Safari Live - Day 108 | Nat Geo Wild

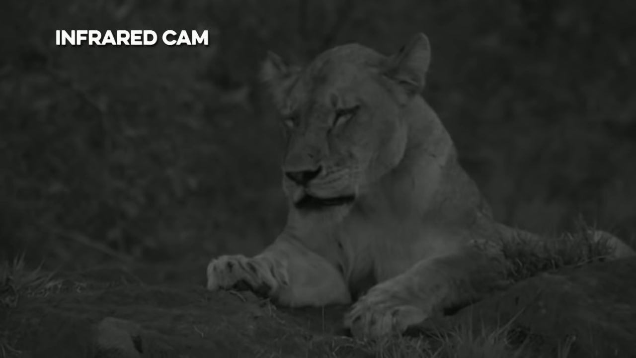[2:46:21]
So if you see the screen going into a bit of a different color, it's just because we're turning on our special lights that allow us to see better into the dark. Would probably allow us to follow you better into the dark, should you decide to leave the termite mound.
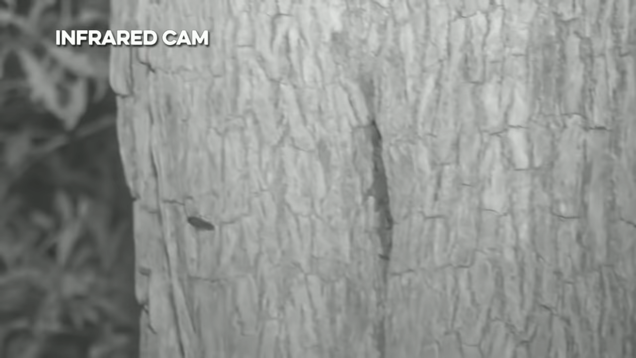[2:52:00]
There, look at that. Beautiful view of the scorpion.
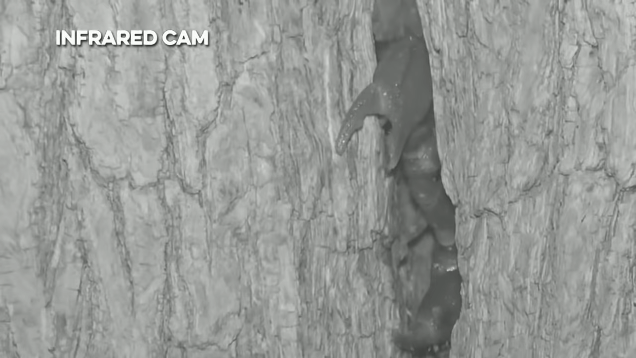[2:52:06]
And you can see, as I was saying, those very powerful pincers ready and waiting at the entrance of that little hole in the tree.